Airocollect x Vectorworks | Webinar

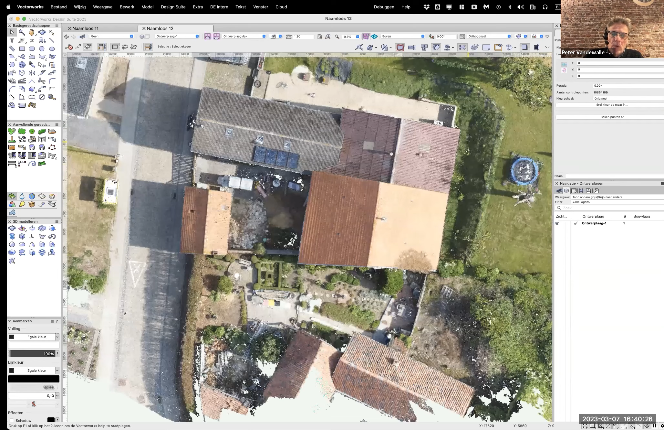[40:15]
En dan krijg je de hele puntenwolk te zien.
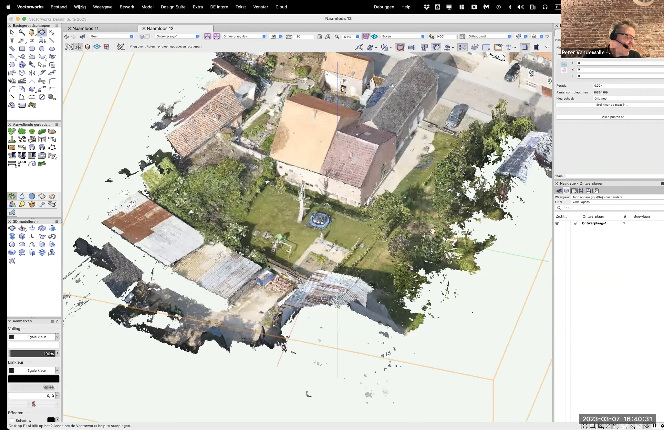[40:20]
Ja. Nu, dit als 3D-model is minder bruikbaar omwille van het feit dat het allemaal eigenlijk heel veel punten zijn. Op iets of wat afstand ziet het eruit als een 3D-vlak, vanaf hier ongeveer.
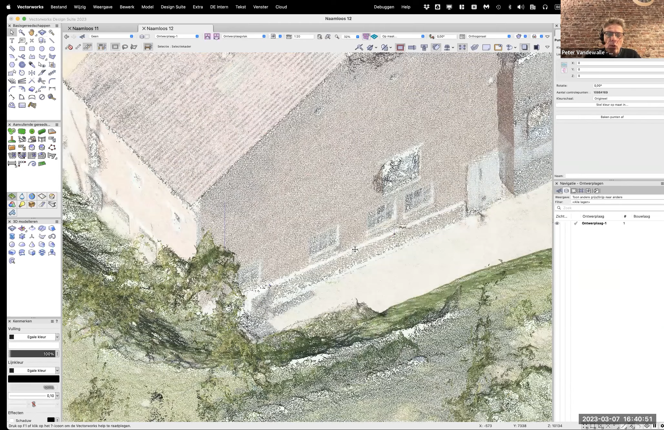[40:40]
Maar vanaf dat ik dichter kom, dan zie je echt dat het eigenlijk een vlak met de opening dat het punten zijn.
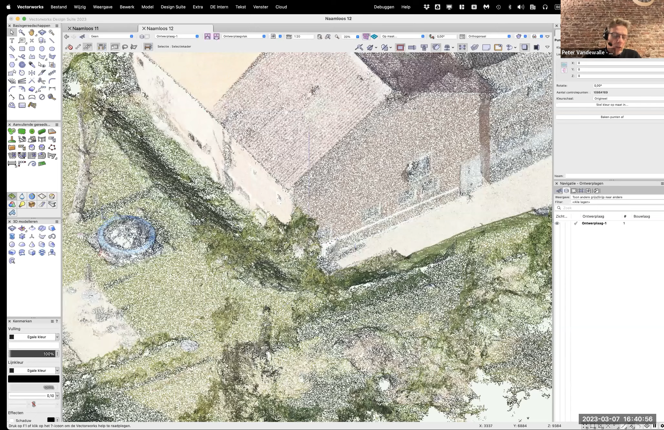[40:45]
Maar dat is nog een derde bestandsformaat dat we konden gebruiken. Oké. Ik ga even opnieuw een bestand openen.
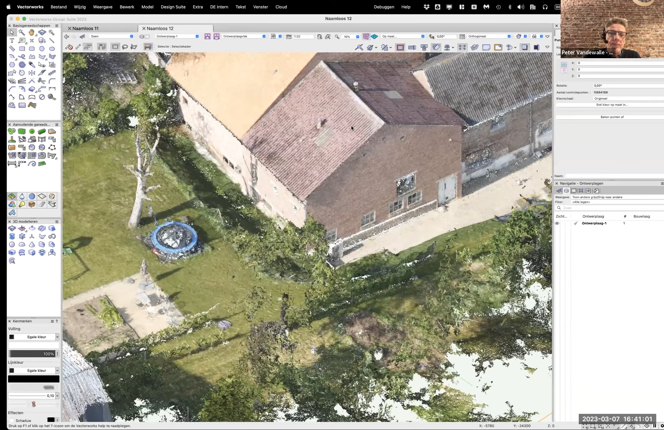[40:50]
Blanker document. Ook weer de georeferentie even erin duwen.
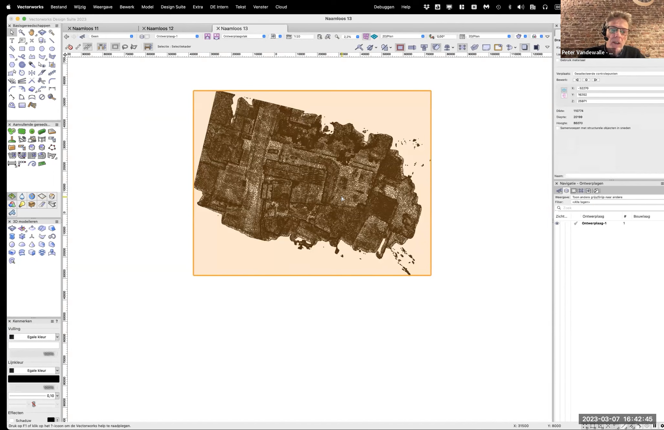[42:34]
Het is gewoon eigenlijk een bovenaanzicht van een 3D-model. Dat bestaat uit een hele bende 3D-polygone. Dat is heel leuk en draadwerk. En als ik hem in een 3D-zicht ga zitten.
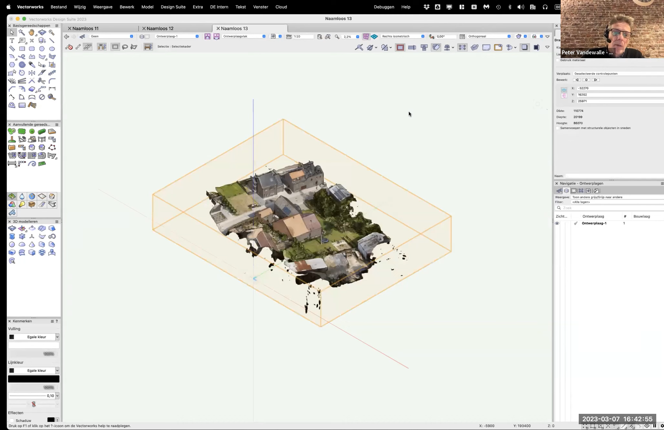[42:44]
En ik heb mijn shaded render aanstaan. Dan zie je dat we dus wel een model krijgen eigenlijk.
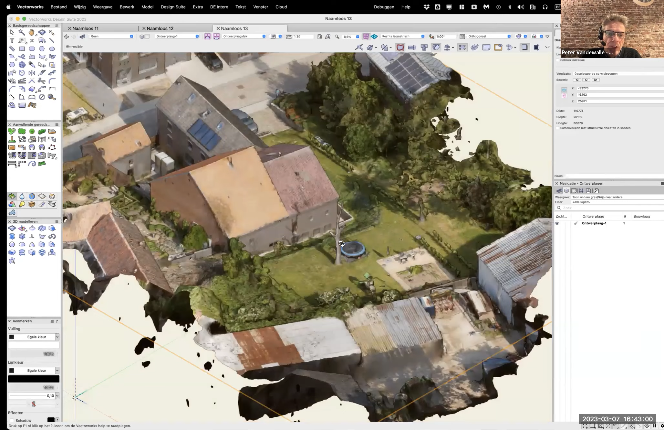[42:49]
En het is wel degelijk wel een 3D-model.
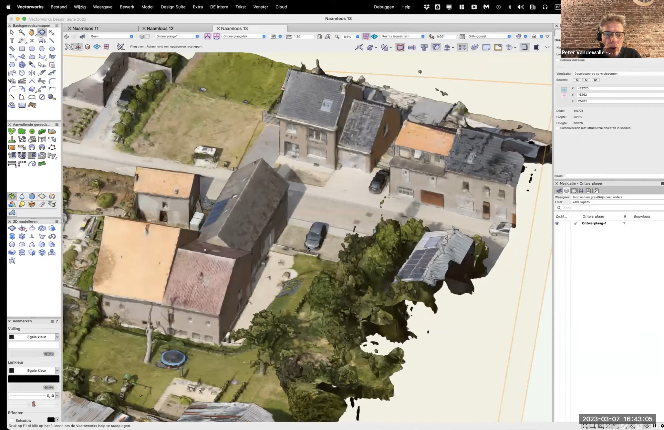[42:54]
Zij het, wil ik zeggen, vereenvoudigd. Zoals je kan zien. Die wagen is niet perfect scherp afgeleend.
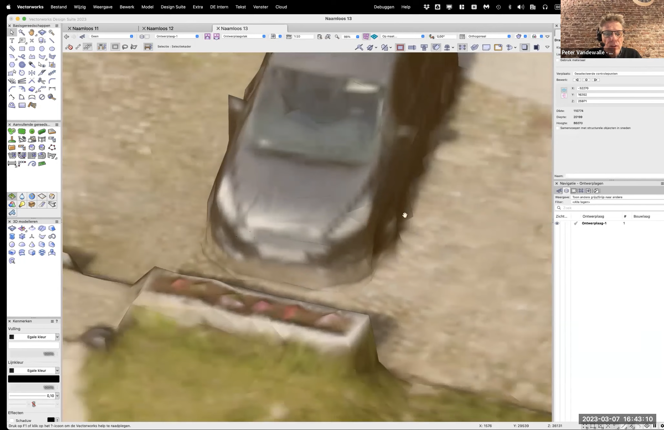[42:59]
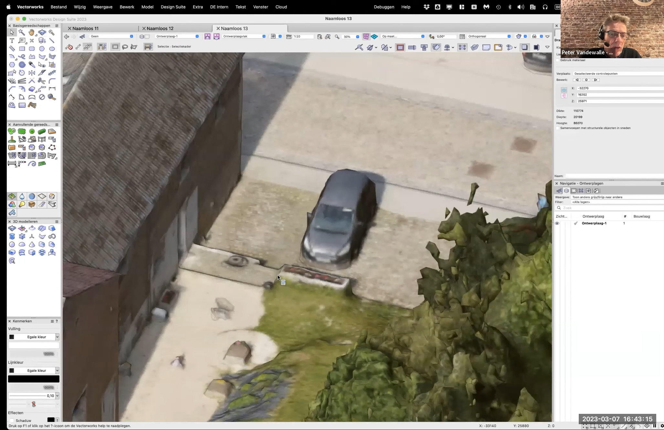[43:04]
Maar het is wel een volledig model. Dit zijn vlakken. Dit zijn niet punten. Dus als je dit nu wil gaan gebruiken.
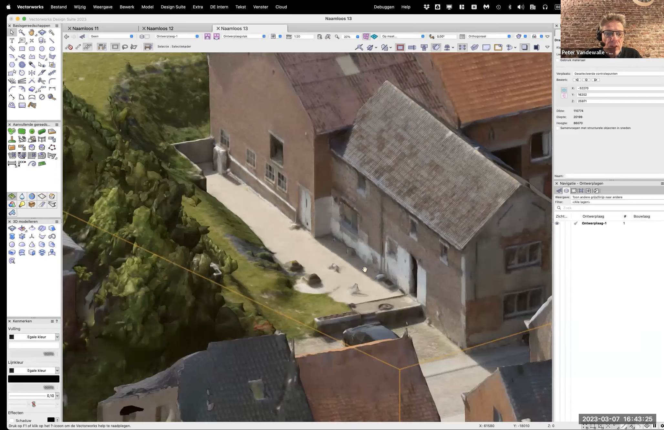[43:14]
Om bijvoorbeeld je ontwerp daarin te gaan inplanten. Zodat je dan daar een totaal deel van kunt maken naar een klant toe. Dan is dit uiteraard wel bruikbaar. Wel, dat is ongeveer wat ik nu weer te vertellen had over het hele verhaal AeroCollect in combinatie met Vectorworks. Ik denk dat wij nu openstaan voor eventuele vragen, denk ik.